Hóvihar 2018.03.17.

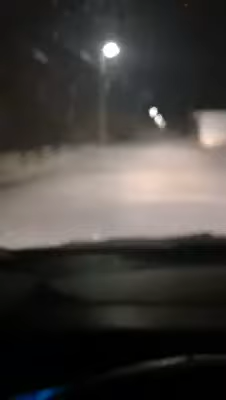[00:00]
ez itt Margita. Vagyis valaminek látszik, egy 30 centis hóval. Valahol itt az út, itt megyünk. Vagyis törjük a havat.